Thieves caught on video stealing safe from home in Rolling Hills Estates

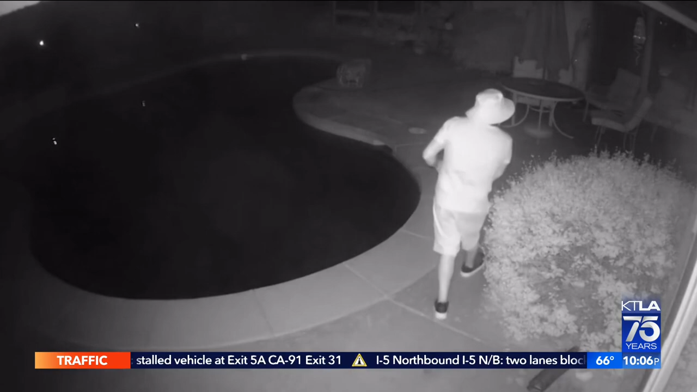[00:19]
In the early evening hours of Saturday, September 24th, two people wearing masks are seen breaking into this Rolling Hills home through the back door.
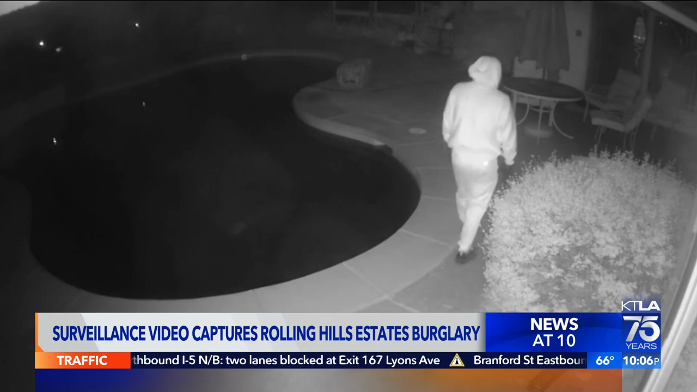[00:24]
Another camera in the front of the house captures what looks to be a Hyundai Santa Fe SUV back up onto the front lawn so that the thieves can load it up with valuables.
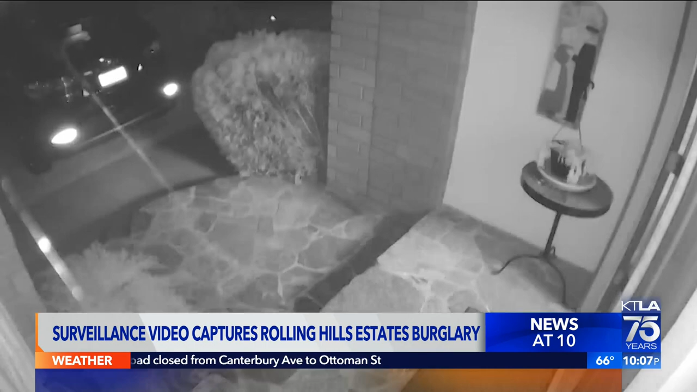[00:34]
They managed to get away with a 500-pound safe, a gold coin collection, and other smaller items. At one point, you're able to see a third person who the family believes is the driver. This house belongs to Caitlin Martin's mom. She thought she did all the right things.
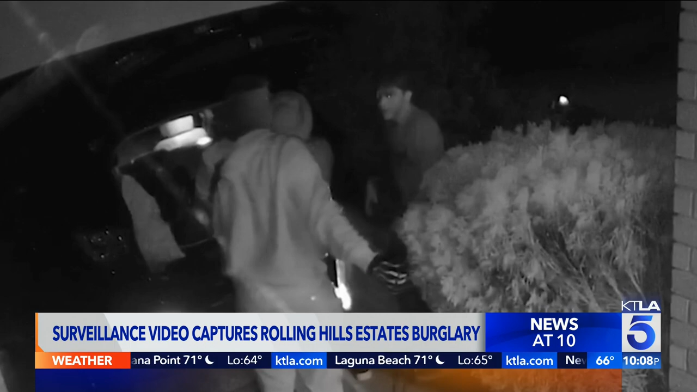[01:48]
Caitlin Martin gave us this surveillance video, hoping that someone will recognize the perpetrators or the car and call police. She doesn't want other people to go through what her mom endured.
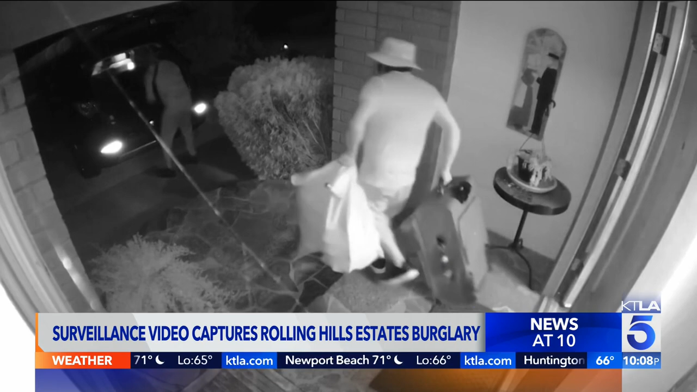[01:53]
My mom's been in that house for 40 years, and it just felt very violating. It just was, I mean, I even had trouble watching it. I was like, I don't even want to see it, because it just was like, it makes you feel very unnerved. And police let us know that thieves may be accessing people's homes through the boundary trail,